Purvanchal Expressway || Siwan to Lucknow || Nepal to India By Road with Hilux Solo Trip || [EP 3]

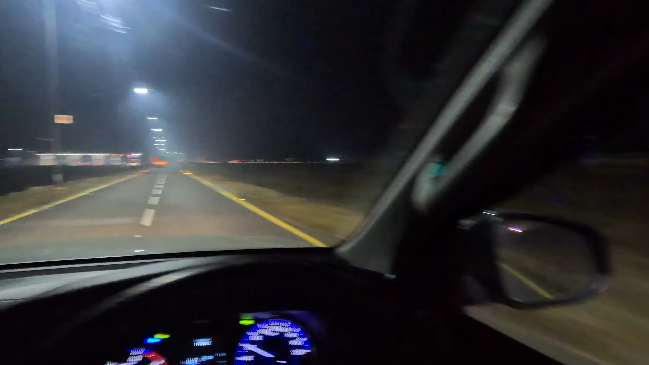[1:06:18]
यो चाहिँ अब यो भित्र भनौँ न एक्सप्रेस वे माथि छ, हामी यहाँ तल चाहिँ अब यहाँ जस्तै पेट्रोल पम्पदेखि लिएर अनि अब रेस्ट गर्ने अनि खानेकुराहरू खानको लागि चाहिँ यहाँ हामीले पाउन सक्छौँ।